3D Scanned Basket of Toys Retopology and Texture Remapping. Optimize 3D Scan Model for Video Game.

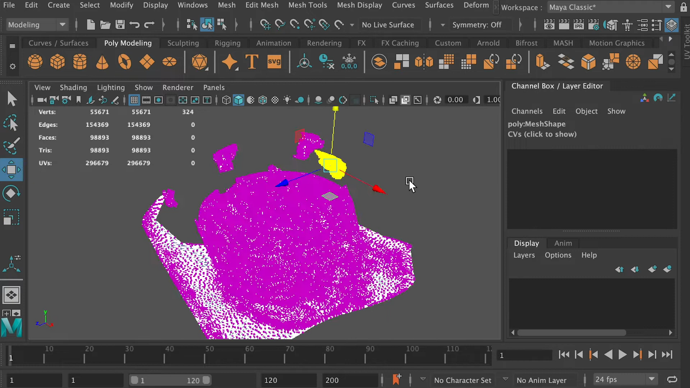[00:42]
Alright, so if I switch to the UV, I can also see that the UV are separated. So here's what I'm going to do to fix it.
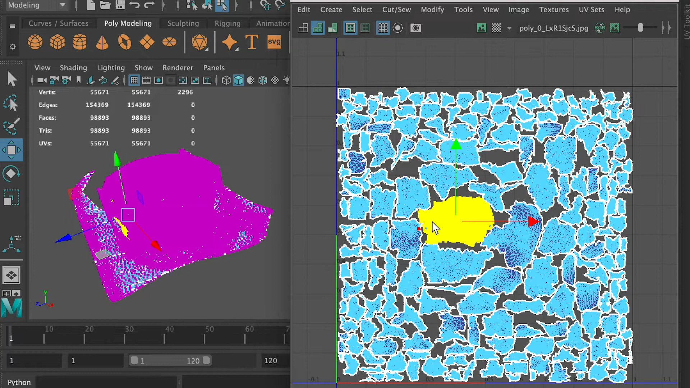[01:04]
So now you can see that the edges in each UV shell is connected.
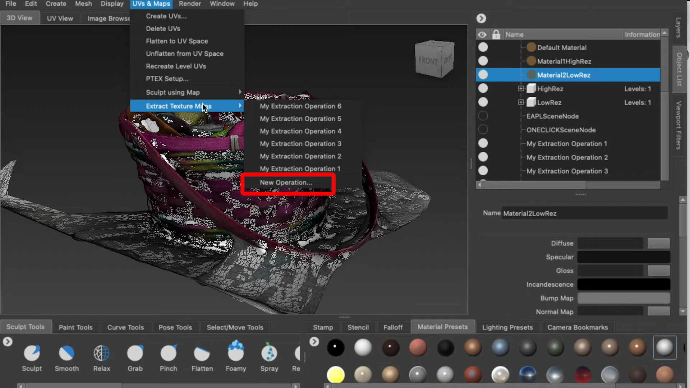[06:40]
And this time we're going to transfer the paint layers.